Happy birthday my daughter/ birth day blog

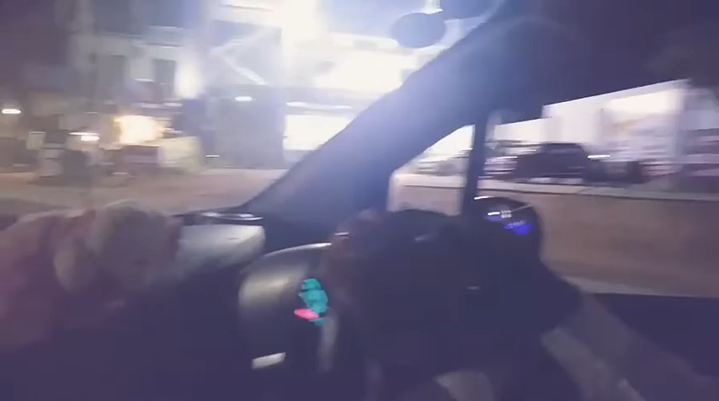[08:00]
லைட்டுங்க இப்போ பஜாருக்குள்ளே தான் போயிட்டுருக்கோம் அப்படி நம்மளுக்கு பஜாருக்கு அந்த ஜாரு